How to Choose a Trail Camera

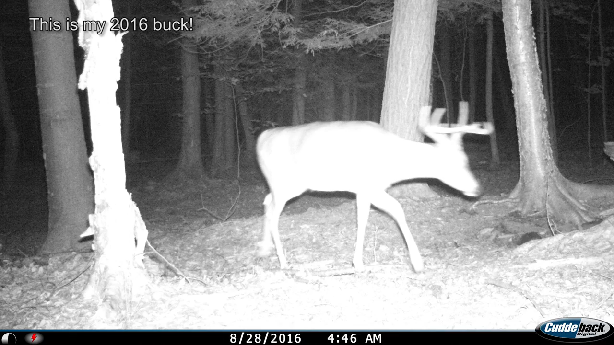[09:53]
And it captured the full range of that antlers movement and then processed it as one image, even though it's really just blur.